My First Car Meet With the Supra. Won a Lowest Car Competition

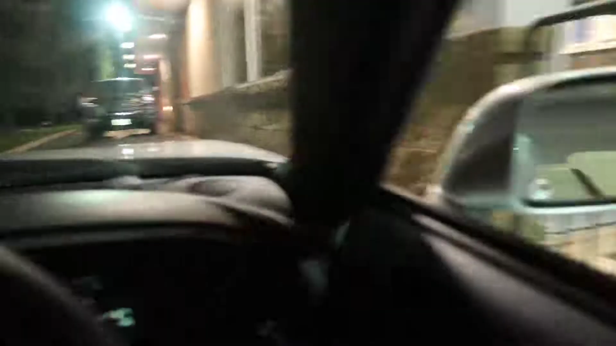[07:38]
It's super hard to keep it on the right side. But we made it. And the guy was super nice. He turned off his lights.